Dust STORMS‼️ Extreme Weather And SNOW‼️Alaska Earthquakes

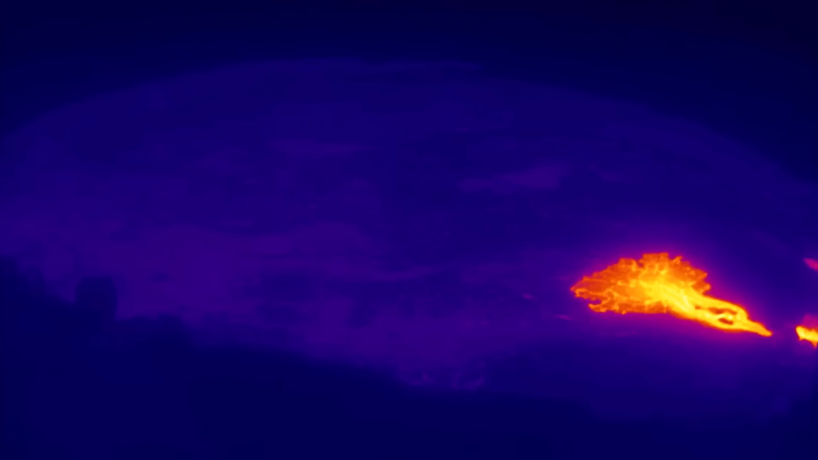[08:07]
Having a look at the Kilauea volcano right now, this is showing infrared imagery of the caldera, the summit caldera of Kilauea, as it has erupted just recently. This is showing the last four hours of imagery
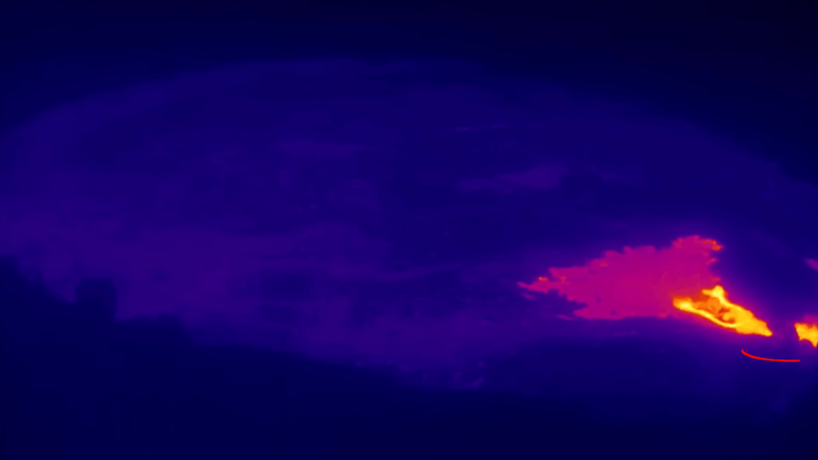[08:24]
as fresh magma erupted from the one cone.
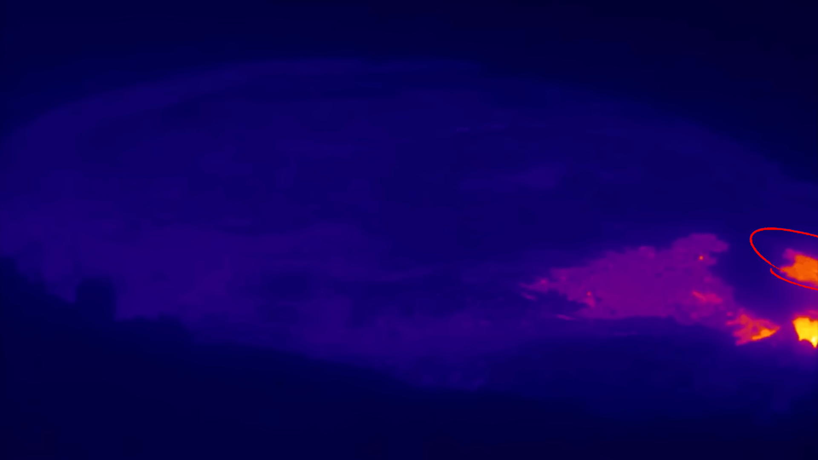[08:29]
it started off in two cones,
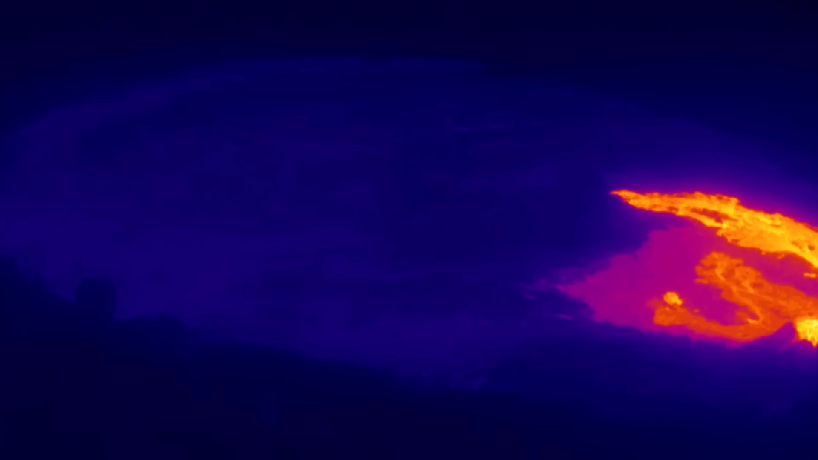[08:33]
and then one cone got capped off,
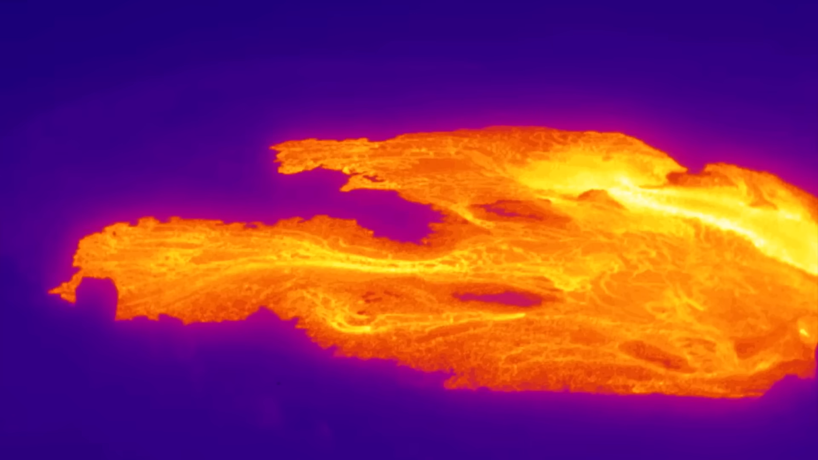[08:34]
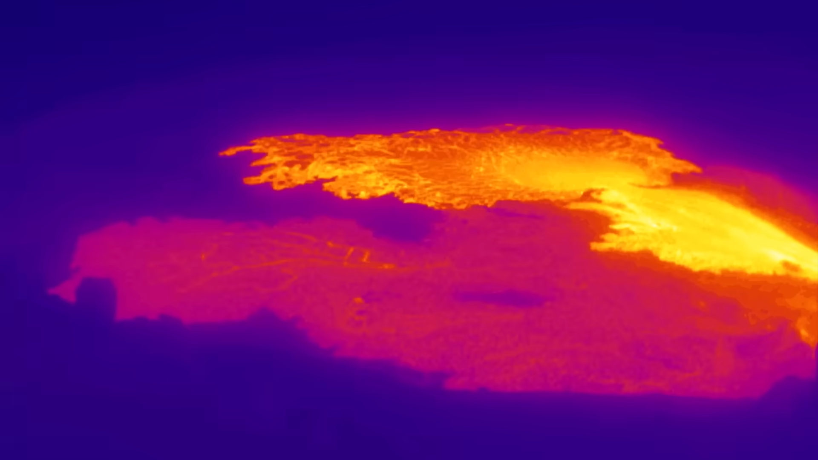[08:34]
and then the other cone took off, spewing fountains of lava, 800 feet tall, eight stories tall.